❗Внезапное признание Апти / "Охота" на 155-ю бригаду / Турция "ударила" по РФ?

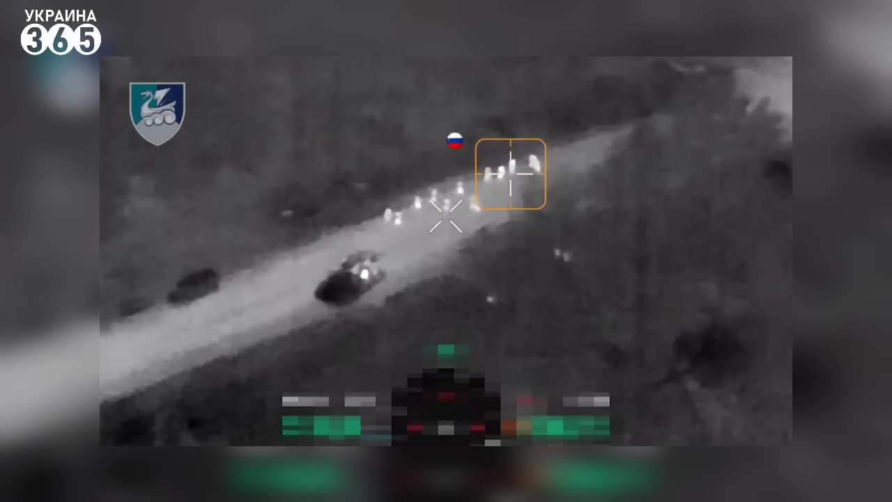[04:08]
Беспилотник отследил тела пяти российских военных. За военными преступниками из 155-й бригады РФ охотятся еще три бригады в ВСУ – 47-я, 82-я и 95-я.